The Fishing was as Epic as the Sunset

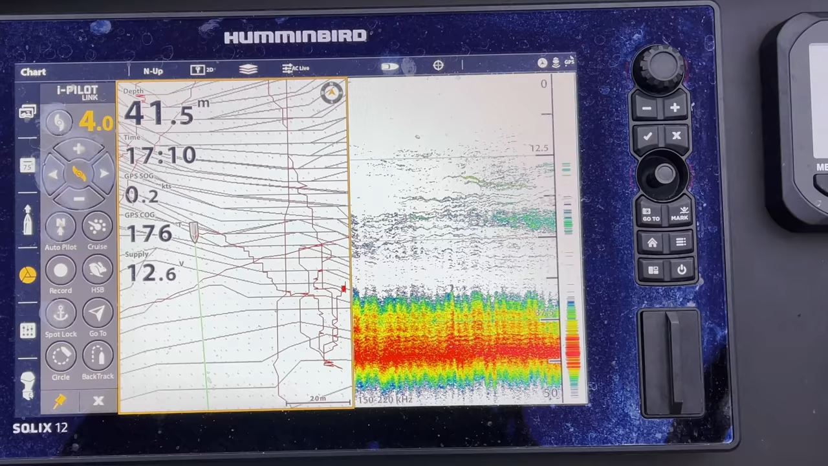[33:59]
On screen: depth 41.5 m, speed 0.2 kn
15 meters down andre last time we were here there were kingies on the surface this time there's big snapper